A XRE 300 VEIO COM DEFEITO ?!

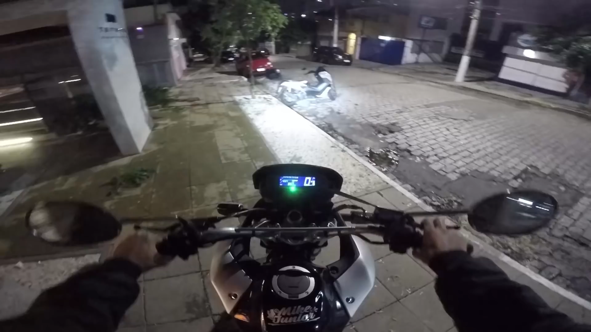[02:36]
falando que tá com mais de meio tanque né mas agora que eu deixei ela reta se eu começar a andar um pouquinho aqui ela já já abaixa tá ligado muitas vezes isso aí você acaba se enganando aí pá um pontinho acima do meio tanque vou mandar para vocês verem toda moto tem esse erro de tipo tá deitado um pouquinho
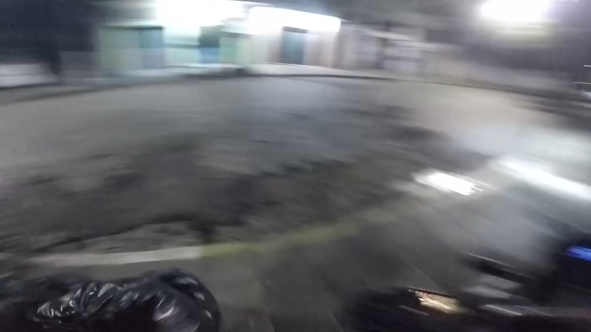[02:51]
para o lado ela marca um pouco errado mesmo né porque querendo ou não a gasolina vai para o lado mas a xr mano eu acho que ela marca meio errado até até um dano normal reto porque tem hora que você coloca vinte conto bagulho marca quase que encheu o tanque tá ligado aí você anda rapidão vai baixando e aí depois vou fazer um vídeo lá ó onde tá já tá
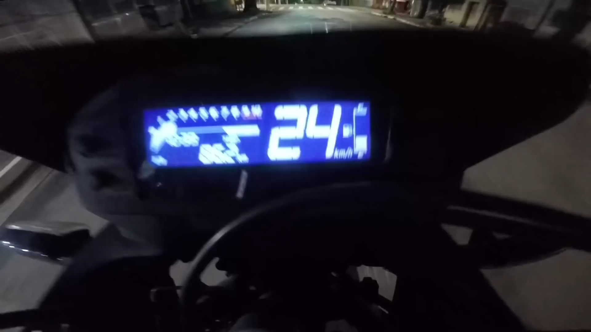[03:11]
agora já baixou menos que um que é de meio tanque e aí depois eu vou fazer um vídeo mostrando vocês o tanto que dá para andar na reserva dela eu não sei se é o marcador que é doido ou se a reserva é muito
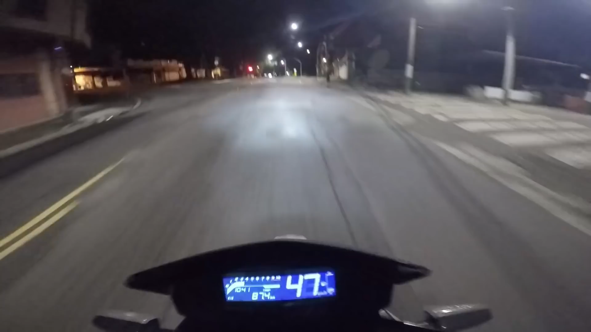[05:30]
entendeu eu acho que sei lá eu não sei se a leitura dele que demora mesmo mas tipo quando você toda hora que você para você põe no pezinho e ela deita
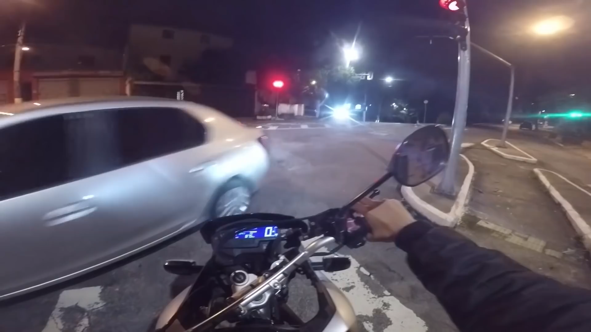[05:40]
aí como a leitura demora aí cada hora marca de um jeito mas agora ela tá marcando um pontinho só é que a diferença é meio grande né mano na cg não é tanto assim tipo vai estar na cg tá com um pontinho você põe ela no pezinho que ela deita um pouquinho para o lado ela aumenta tipo um pontinho só tá ligado aí ou diminui eu não sei se não seja ao contrário mano não sei se quando ela tá no pezinho
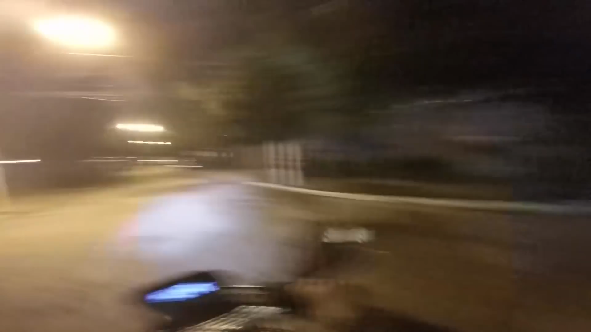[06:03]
parece que tem menos gasolina sei lá enfim mas aqui na xre tipo a
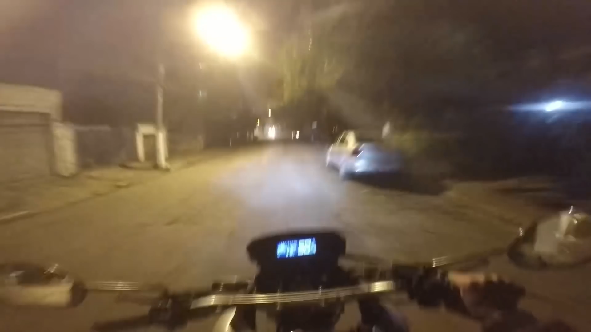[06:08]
diferença é grande pô a moto tá falando tá com um ponto agora que eu andei um pouco né com ela reta aí você põe ela no pezinho o bagulho fica mais de meio tanque mano o bagulho é uma diferença meio grande né entendeu rapaz só queria mostrar isso aí mano que se você tiver uma xre tiver com essa dúvida aí pode ficar tranqs que o bagulho é normal mesmo